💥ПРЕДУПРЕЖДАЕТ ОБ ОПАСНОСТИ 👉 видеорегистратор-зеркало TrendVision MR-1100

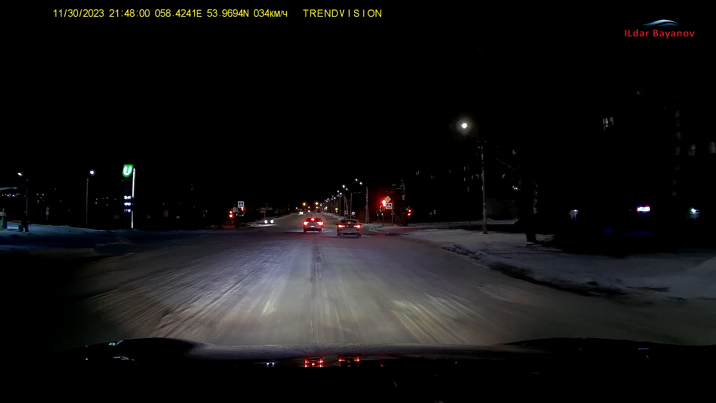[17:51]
Обстановку на дороге отлично видно, знаки и дорожная разметка хорошо различимы. Номер попутного автомобиля разглядеть можно, если он не засвечивается фарами, а вот номера встречек, как и на видеозаписях, большинства видеорегистраторов не разглядеть. Вот так вот регистратор снимает ночью на трассе без искусственного освещения.